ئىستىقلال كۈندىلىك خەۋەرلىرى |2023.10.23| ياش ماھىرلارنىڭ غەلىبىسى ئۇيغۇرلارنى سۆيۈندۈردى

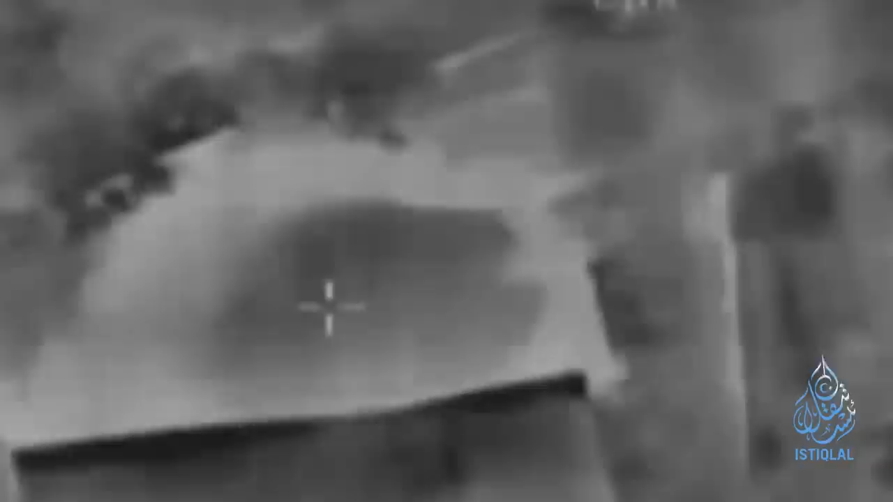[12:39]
İsrailiya armiyesi Livan'ın canıbıda Hizbullah'ın köşüş noktaları ve Aytarun yesi etrafını bombardıman kılgan.